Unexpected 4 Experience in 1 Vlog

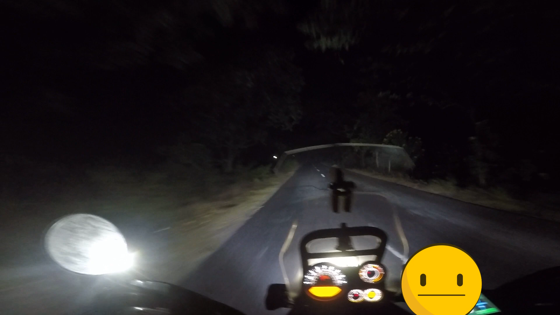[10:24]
तो अब यह में और स्लो चलाना पड़ेगा कैसे भी करके